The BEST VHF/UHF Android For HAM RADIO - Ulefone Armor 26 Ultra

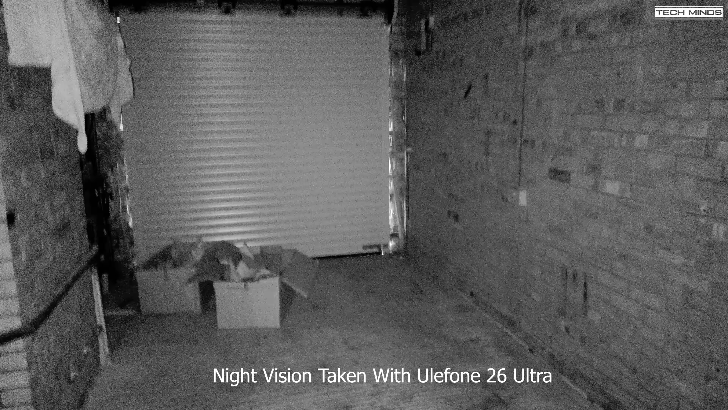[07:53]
Now night vision works really well although not the sharpest of images this does appear to work okay. Now this little sample clip I was in my garage here and it was completely pitch black. I could only see what was around me through the phone screen.